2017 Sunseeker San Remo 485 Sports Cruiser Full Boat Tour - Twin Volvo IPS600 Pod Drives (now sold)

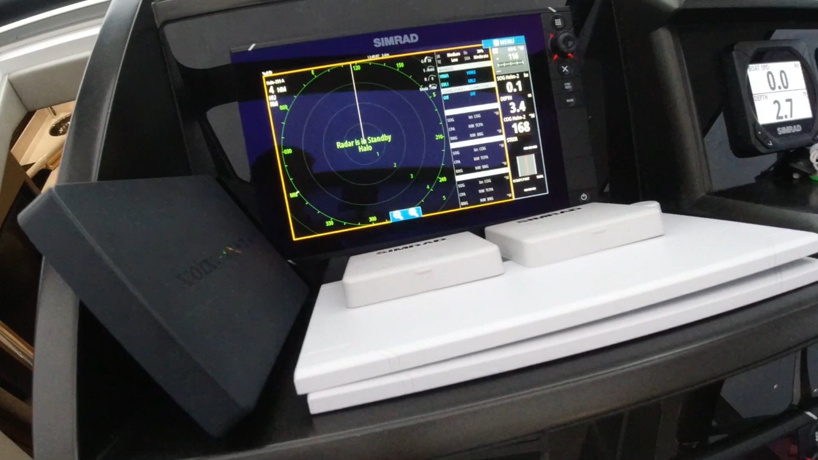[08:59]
So we've got currently set up here with a chart and a radar.
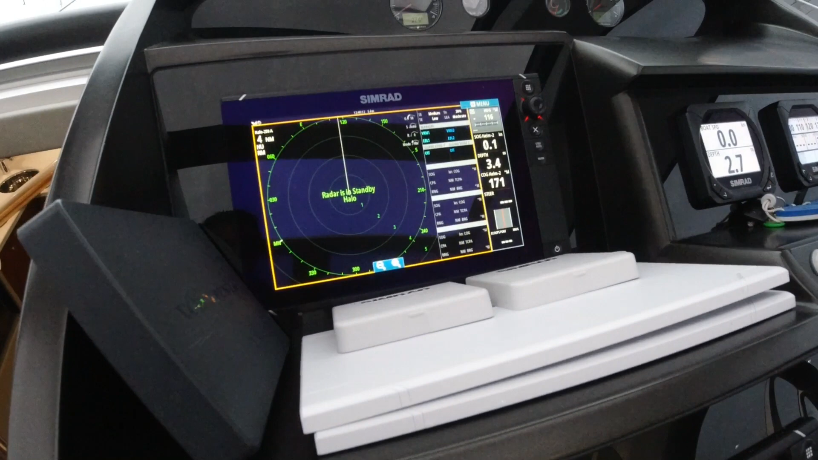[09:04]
But you can obviously display a combination to suit your preferences.